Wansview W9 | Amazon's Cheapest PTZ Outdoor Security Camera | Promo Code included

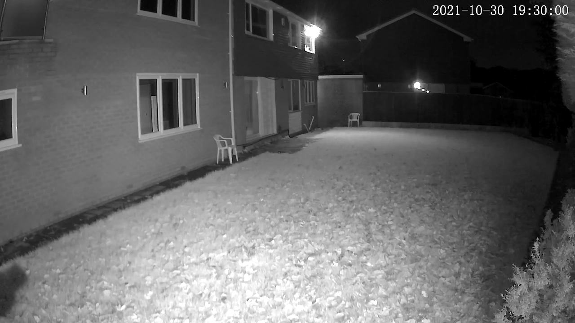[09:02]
Just to give you a quick look at how this is at nighttime, you probably can't see me because it's very dark out here. I can see the IR lights on it at the moment. So I'm going to walk away from the camera itself. So I'm going to walk away from the camera. So you should be able to see me popping up on the screen any second.
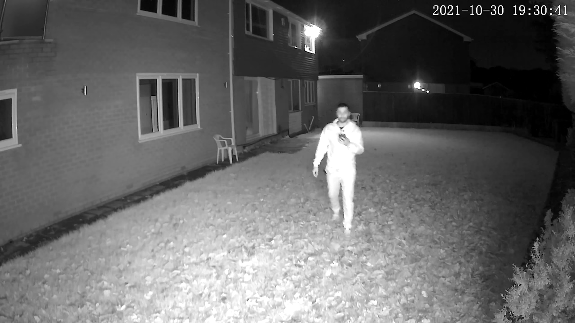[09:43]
So as you can see the night vision, it works, you can see, but it's not really that. So what are my thoughts on this camera? Well, for $49.99, I think it's decent.